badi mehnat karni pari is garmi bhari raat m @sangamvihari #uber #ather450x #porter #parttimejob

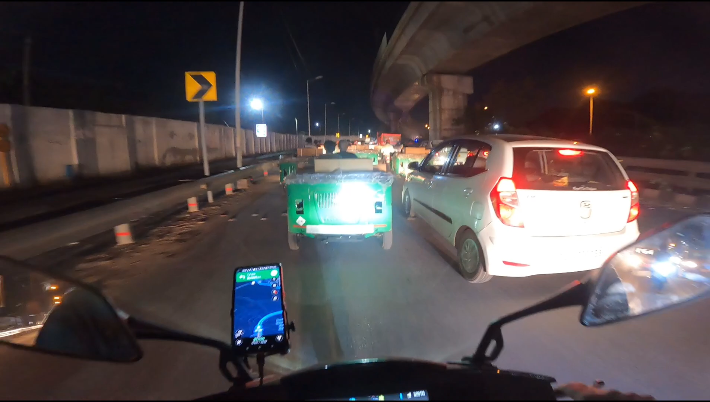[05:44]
सामने ऐसा लग रहा है आट वालों की रेस हो लिया है इसे बजाज की जिए आटो जितनी है आपको रेस लगा रहे हैं तो